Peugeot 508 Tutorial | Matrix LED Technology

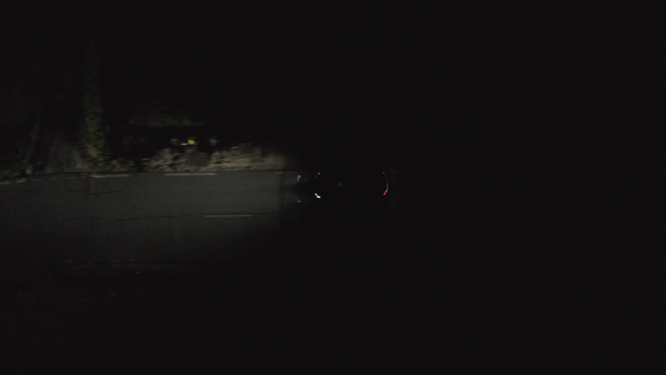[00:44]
The system operates at night, outside a lit area, when the vehicle speed is above 25 km per hour.
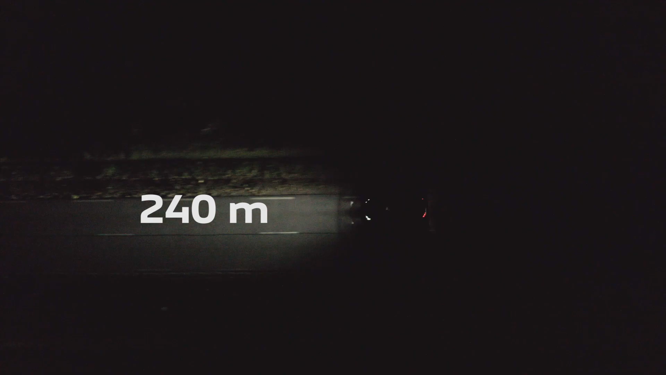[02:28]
The lighting range is then 240 meters. Highway mode is automatically activated as soon as you drive for more than 5 seconds above 110 km per hour.